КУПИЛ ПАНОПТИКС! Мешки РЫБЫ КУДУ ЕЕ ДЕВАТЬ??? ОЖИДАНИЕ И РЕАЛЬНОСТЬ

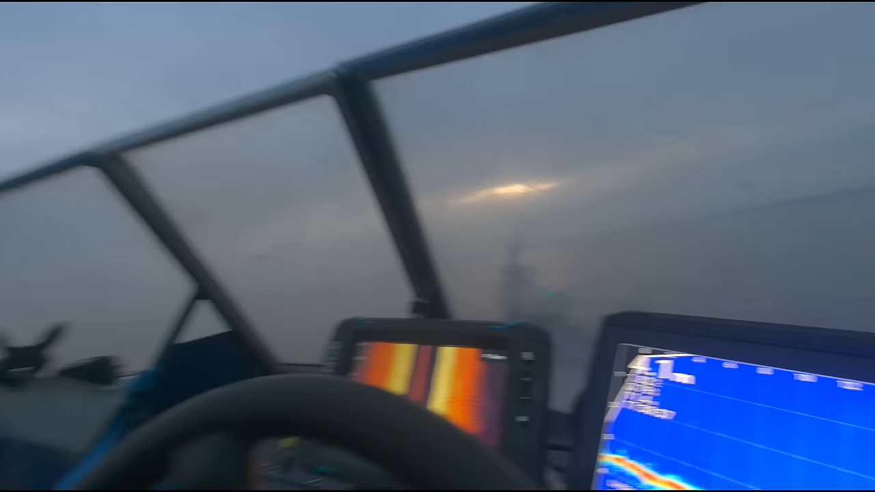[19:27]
Здесь по Panoptics, в общем, по самому тут, в принципе, настроек-то особо никаких там прям не надо. Вот, то есть, вот усиление, немножко поигрываешь им, больше-меньше. И дистанция, все здесь, в общем-то, выведено.
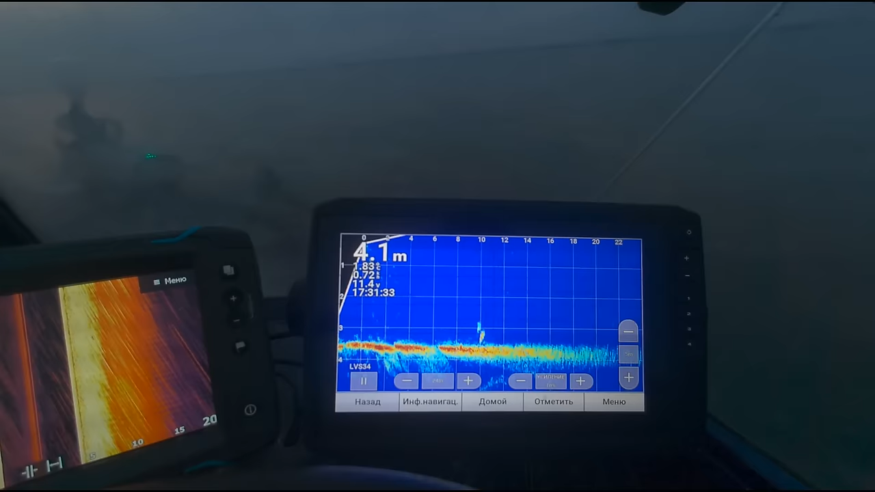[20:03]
On screen: depth 4.1 m
Ничего тут такого прямо нет. Вот рыбка какая-то спереди по носу лодки. И вот она идет, сейчас у нас это сам так шумит немножко изображение. Можно чуть-чуть убавить усиление.
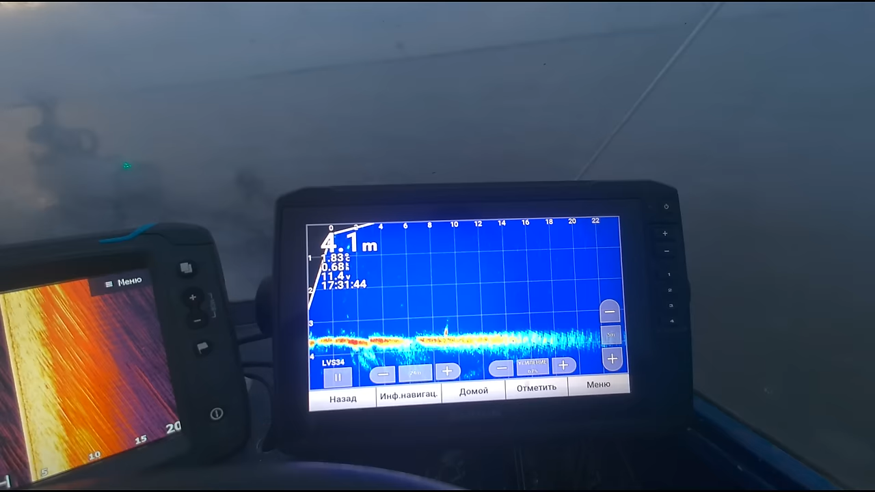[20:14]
On screen: depth 4.1 m
Ну, опять же, диапазон сейчас небольшой, глубина небольшая. По этой причине, ну, немножко она будет, немножко как бы шуметь. На больших глубинах, ребят, картинка вообще вполне неплохая.